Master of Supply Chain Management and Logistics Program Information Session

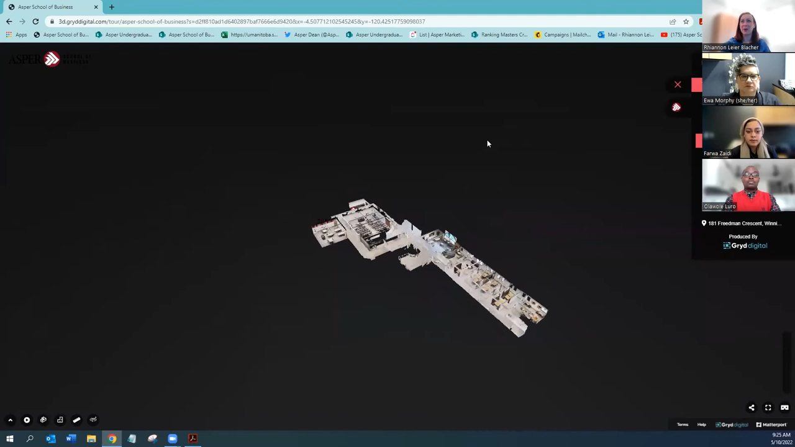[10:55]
There's an overview of our entire school here, but this here is one of our brand new classrooms up in the Stu Clark Graduate School.